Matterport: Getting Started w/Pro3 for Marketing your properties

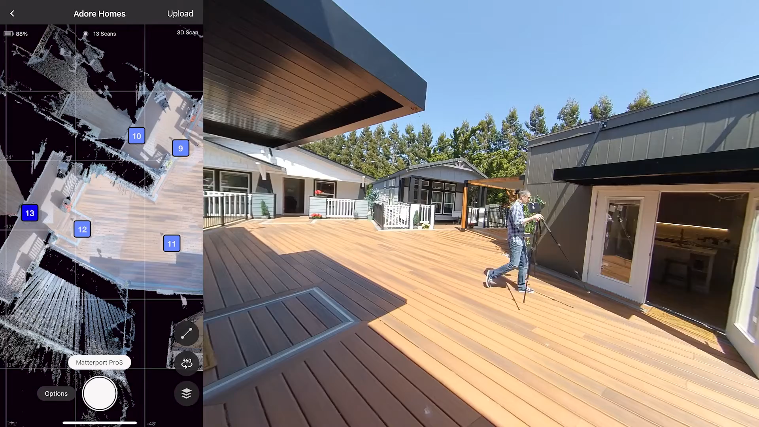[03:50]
Outdoors, it's really wide open and I don't need to scan only every 5 to 6 feet.
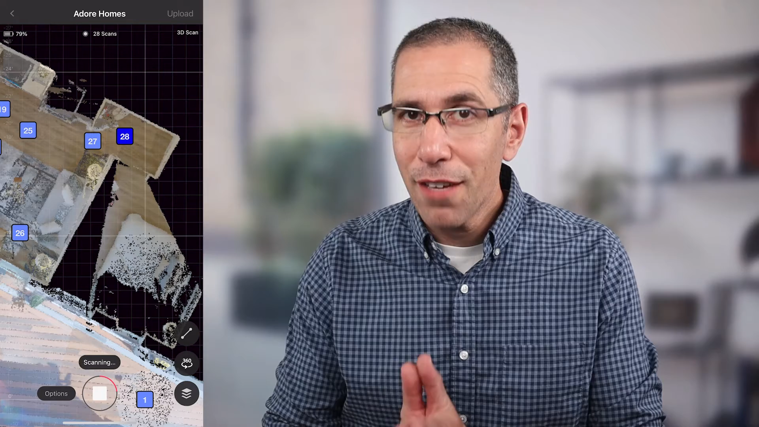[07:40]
What I want you to focus on now is the Matterport app over here. You can see how scans 29 and 30 are really close to one another. Remember, as I said before, you can always hide scans to improve the navigation experience. The reason I wanted these scan positions so close together is because I'm going through a doorway.
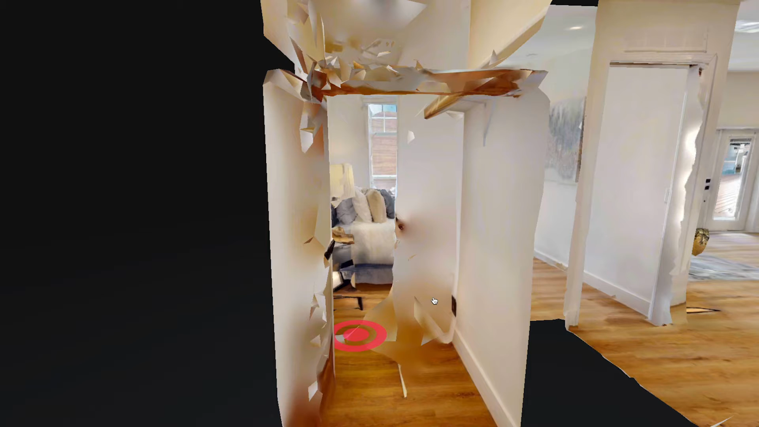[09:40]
You can see here in the final model that everything that couldn't be seen from position 32, the system basically had to guess at what was there.
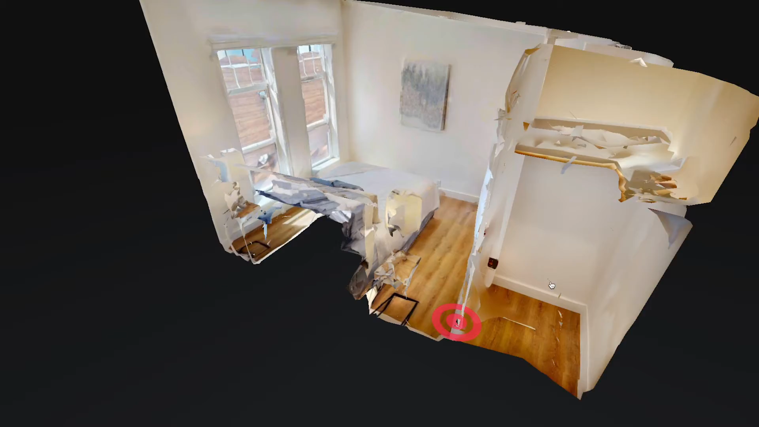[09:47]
And for that reason, this area of the closet that could not be seen from scan 32 is not going to be fleshed out nearly as accurately as it could have been had I had a position inside the closet.
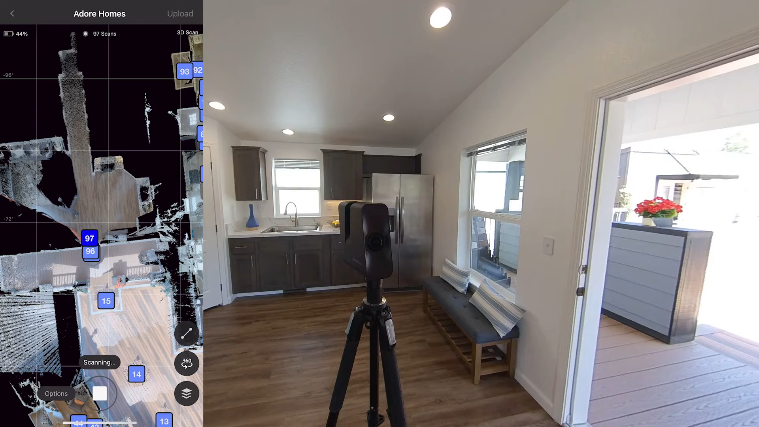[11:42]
I hate when that happens. If you've ever seen this before, it just means that this new scan position wasn't able to align with any previously scanned position. No worries, I can just open the door back up to how it was and scan another position,
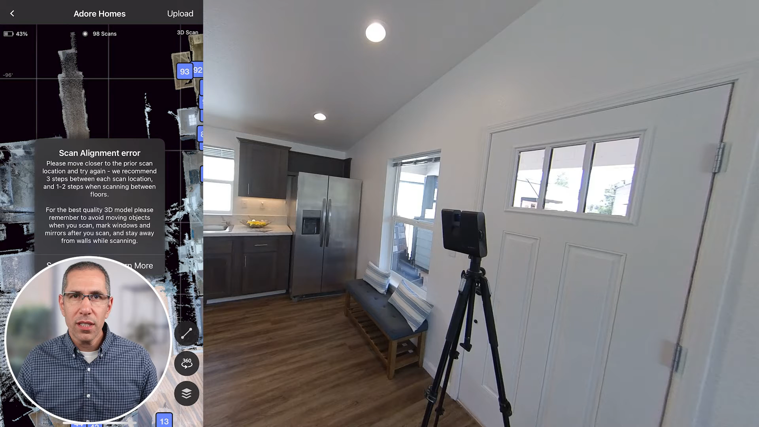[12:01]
this time further into the house. Having the scan position over here was still a little too close to the doorway.
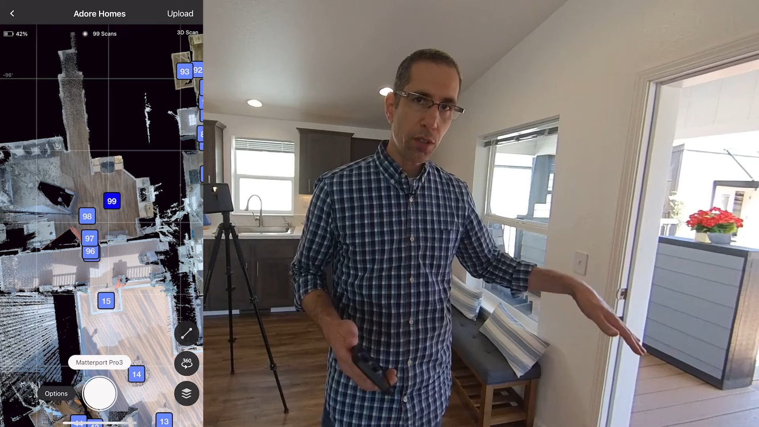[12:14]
When I closed the door, it wasn't able to align because it's just too much of the environment. So what I did was scan again over here, and now hopefully the door is not as significant a part of the environment, the camera's not as close to it, so it will be able to align. I'll go ahead and close the door. I'll scan again with the camera exactly where it's at right now, and hopefully we'll get alignment.